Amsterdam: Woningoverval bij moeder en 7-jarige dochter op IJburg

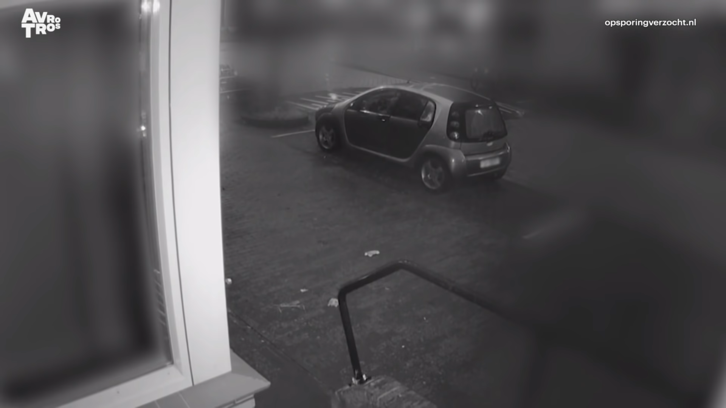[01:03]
Hij rijdt niet weg, maar blijft in de smart zitten wachten. Een onschuldig tafereeltje lijkt het.
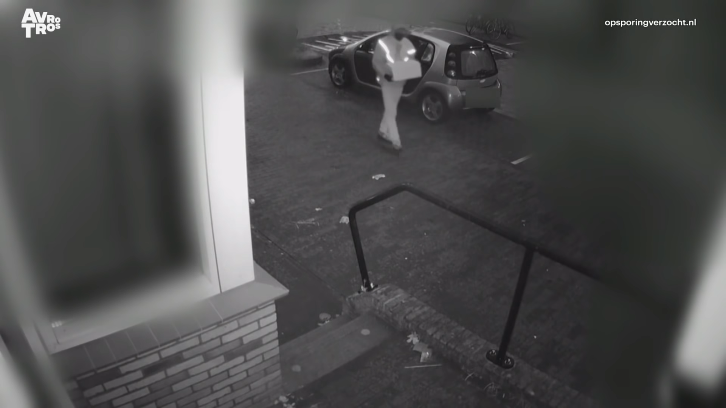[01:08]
Een minuut later arriveert een tweede man. Hij lijkt op een pakketbezorger.
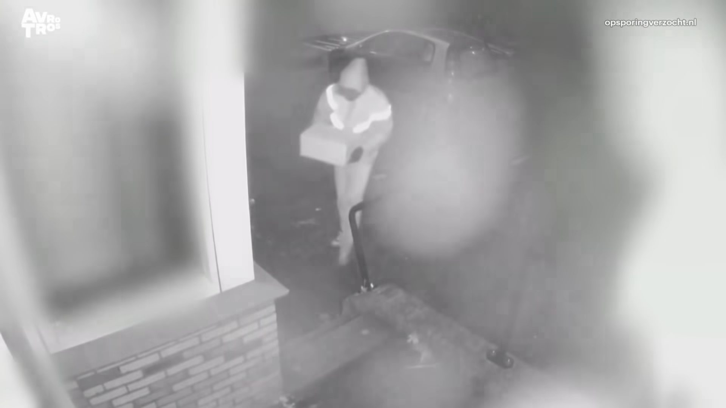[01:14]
Hij blijft even staan voor de woning, alsof hij het juiste adres zoekt en belt dan bij Amanda aan. De ochtend was rustig. Ik was net wakker. Ik ging een kopje koffie zetten.
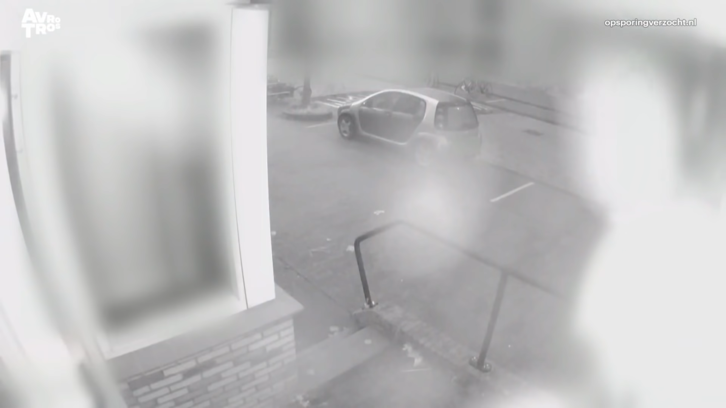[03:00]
De twee overvallers zijn een paar minuten binnen. Lang genoeg om enkele waardevolle spullen mee te nemen.
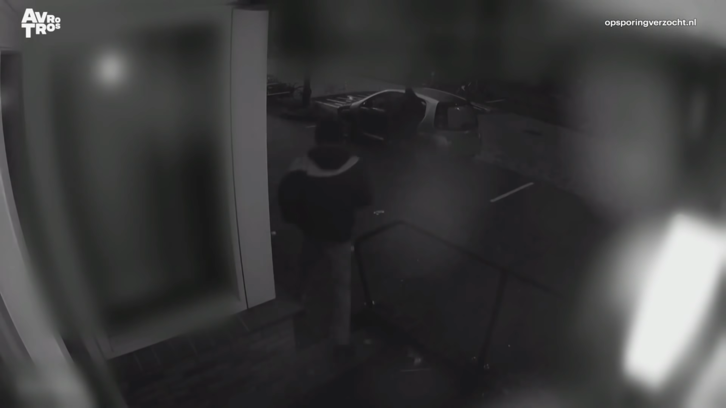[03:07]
Ze vertrekken met de buit in twee tassen... en stappen snel in de auto die voor de deur staat en vluchten weg.
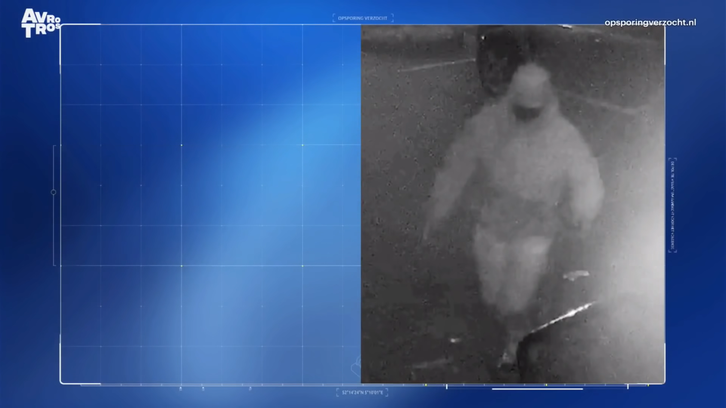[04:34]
Was tussen de 20 en 25 jaar oud. Hij was een stuk kleiner, tussen de 1,65 en 1,75 en had een normaal tot stevig postuur. Hij had zwart, kroeshaar en bruine ogen. En door de nachtstand lijkt zijn kleding wit, maar in werkelijkheid droeg hij zwarte kleding. Herkent u deze man? Laat het dan weten.
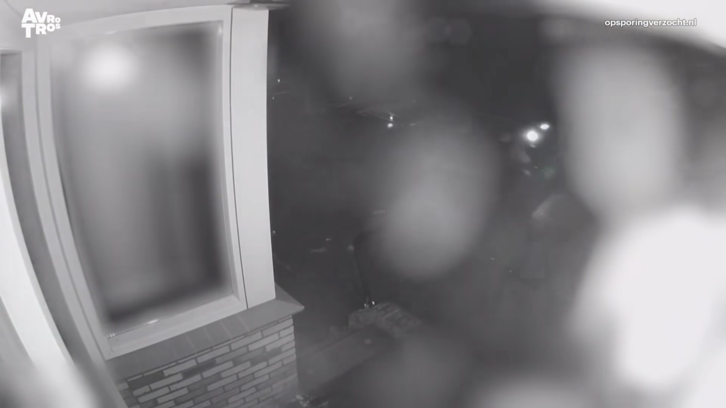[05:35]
Ruim voor de woningoverval op 7 januari rond 3 uur s'nachts al is hij voor de woning geparkeerd,
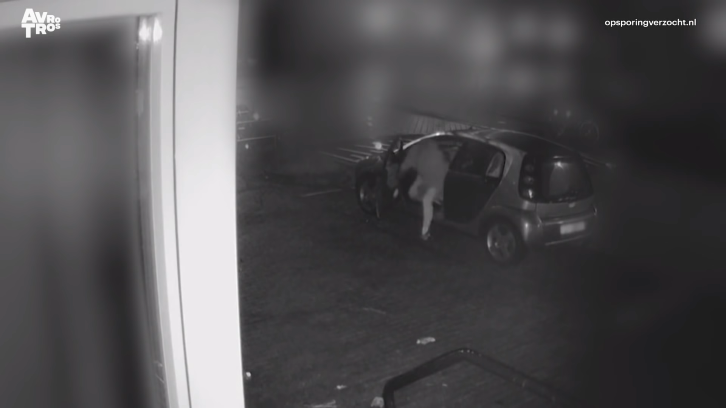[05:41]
mogelijk door dezelfde mannen die even later de overval plegen. Hij heeft daar zo'n 5 uur gestaan voordat een van de overvallers er weer instapte.